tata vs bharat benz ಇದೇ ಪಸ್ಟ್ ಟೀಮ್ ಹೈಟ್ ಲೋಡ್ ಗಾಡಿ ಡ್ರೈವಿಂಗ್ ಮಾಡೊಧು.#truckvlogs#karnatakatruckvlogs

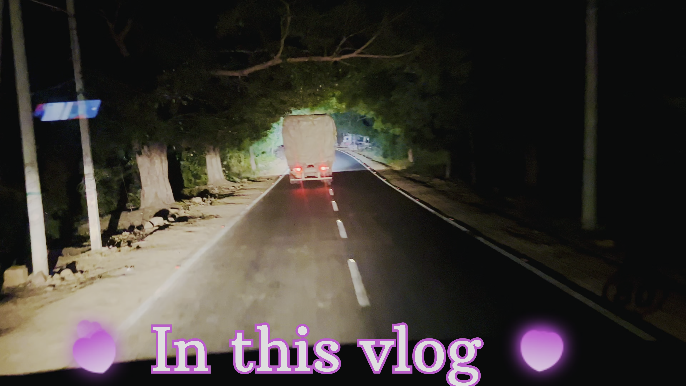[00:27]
ಇವಾಗ ನಮ್ಮ ಬೆಂಚ್ ಗಾಡಿ ನಮ್ಮ ಮುಂದೆ ಹೊಂಟೈತಿ ಓವರ್ಟೇಕ್ ಮಾಡ್ಕೊಂಡು. ಬಟ್ ನಾನು ಇಷ್ಟೊತ್ತನ ಅಂದ್ರೆ ನಾರ್ಮಲ್ ಮೂಡ್ ಹಾಕಿದ್ದೆ.
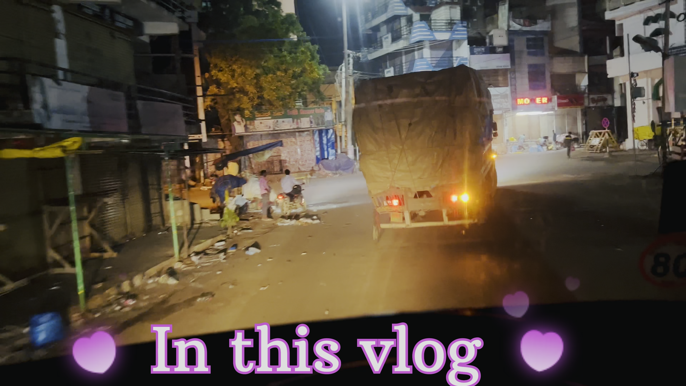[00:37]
ಎಲ್ಲಿ ಕಟ್ಟಿಂಗ್ ಮಾಡ್ತಾನೋ ಎಲ್ಲಿ ಕರ್ಕೊಂಡು ಹೊಂಟನೋ ಮರೆಯವ.
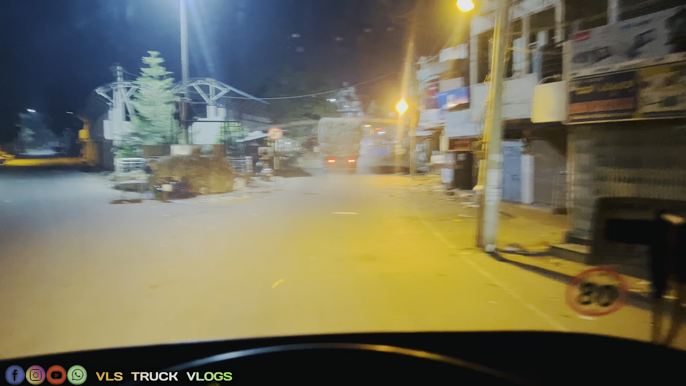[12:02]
ಫ್ರೆಂಡ್ಸ್ ಅಂತೂ ಹೊಸಪೇಟೆಗೆ ಬಂದ್ವಿ, ಹೊಸಪೇಟೆ ಸಿಟಿಯಾಗ. ಎಲ್ಲಿ ಯಾಸ್ ಕರ್ಕೊಂಡ್ರೆ ನನಗಂದ್ರೆ ಗೊತ್ತಿಲ್ಲ, ಬಟ್ ಅವ ಮುಂದೆ ಹೊಂಟಾನ ನಾ ಹಿಂದಿಂದ ಹೊಂಟ್ಬಿಟ್ಟಿದ್ದೀನಿ.
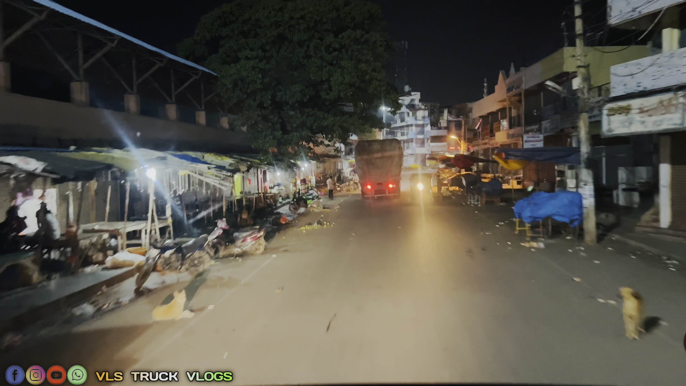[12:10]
ಇದು ಹೂವಿನ ಮಾರ್ಕೆಟ್ ಇದು ಹೊಸಪೇಟೆಗೆ.
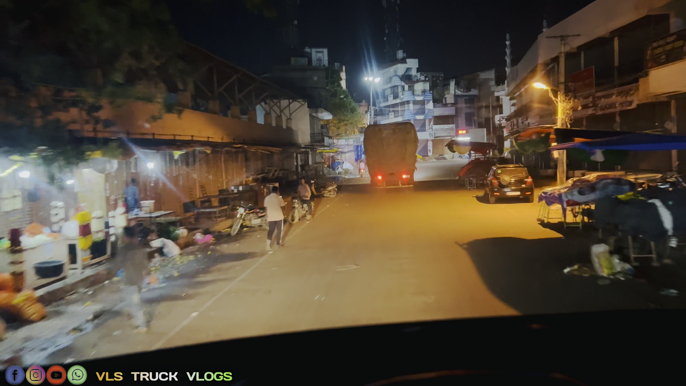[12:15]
ಇದು ಬಸ್ ಸ್ಟ್ಯಾಂಡ್ ಇಲ್ಲಿ ರೈಟಿಗೆ ಆಗುತ್ತ.
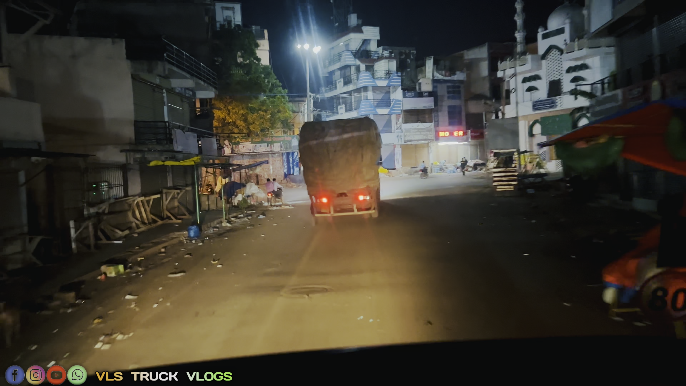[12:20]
ಎಲ್ಲಿ ಕಟಿಂಗ್ ಮಾಡ್ತಾನೋ ಎಲ್ಲಿ ಕರ್ಕೊಂಡು ಹೊಂಟಾನೋ ಮರೆಯವ.
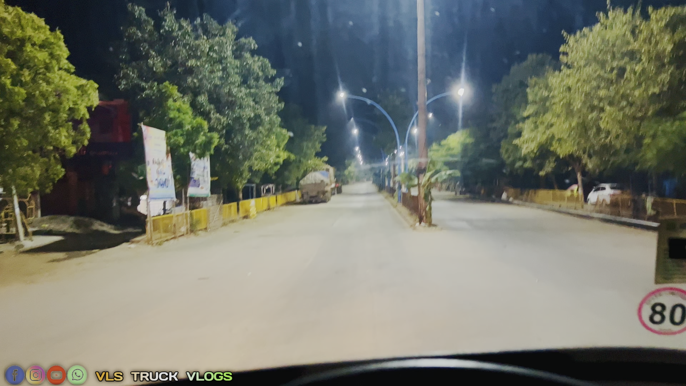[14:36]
ಫ್ರೆಂಡ್ಸ್. ಅಗ್ರಿಬೊಮ್ಮನಹಳ್ಳಿ ಬಂದ್ವಿ. ನಮ್ಮೊಬ್ಬ ಸಬ್ಸ್ಕ್ರೈಬರ್ ಬರ್ತೀನಿ ನಾನು ಮುಂದೆ, ಹರೀಶ್ ಅಂತ.